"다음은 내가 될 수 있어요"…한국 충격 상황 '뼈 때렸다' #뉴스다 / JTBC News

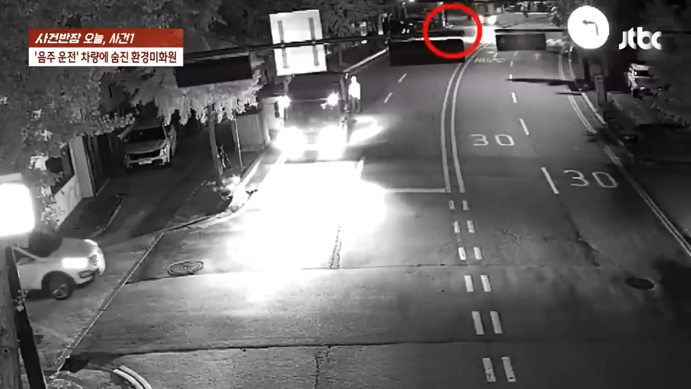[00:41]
그런데 저 멀리서 차 한 대가 빠르게 달려오더니 환경미화원과 수거 차량을 그대로 들이받아 버립니다. 갑작스러운 사고의 동료들이 나와서 살피는데요. 사고를 낸 차량에서 운전자가 멀쩡히 잠시 뒤에 내릴 겁니다. 네, 멀쩡히 제 발로 걸어나오는 모습을 확인할 수 있습니다. 그런데 그리고는 이렇게 그대로 골목으로 도주를 해버리는 모습입니다. 네, 영상에서 보신 것처럼 수거 차량은 쓰레기 수거를 위해서 갓길에 멈춰있던 상황이었습니다.
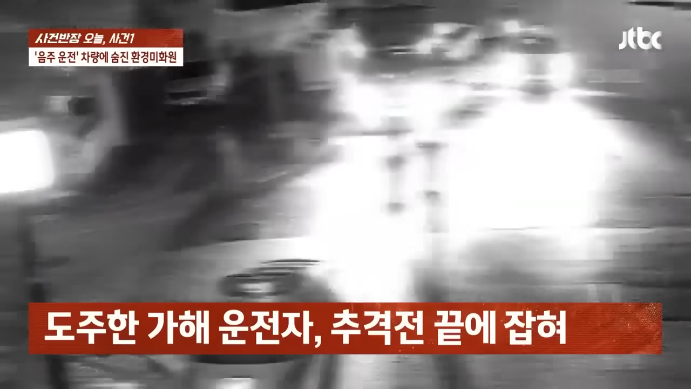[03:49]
거기 현장에 있었던 환경미화업체 관계자에 따르면 만취 상태였었고 글자마디로 인사불성, 의식이 아예 없어 보였다고 합니다. 경찰에서도 현장에서 붙들었는데 여기 음주 측정은 또 거부했다고 하네요. 결국 저 상황에서 무슨 조사를 하겠어요. 유치장에게 입감시켜놓고 술 깨기 기다렸다가 겨우 사고 경위 파악에 나섰다고 합니다.
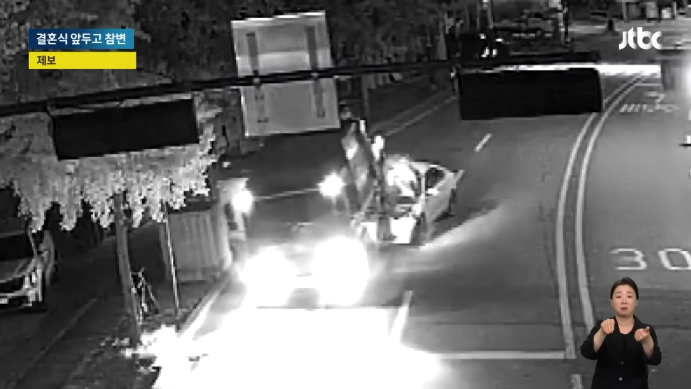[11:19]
쓰레기 수거 차량이 흔들릴 정도로 충격이 컸습니다. 비틀거리며 내린 20대 운전자는 몇 걸음 걷더니 뛰기 시작합니다.
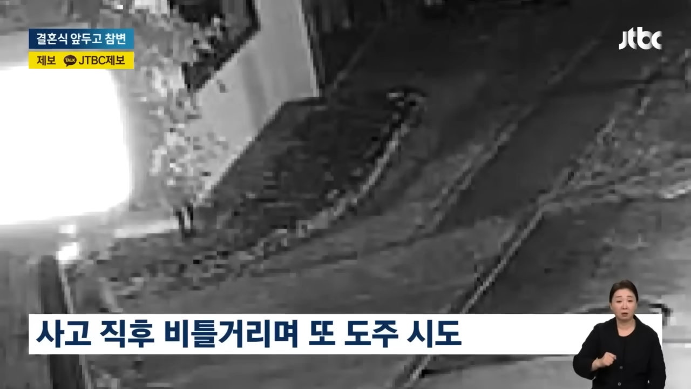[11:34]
도망가다 결국 경찰에 붙잡혔습니다. 크게 다친 피해자는 심폐소생수라며 인근 병원으로 옮겨졌지만 결국 숨졌습니다.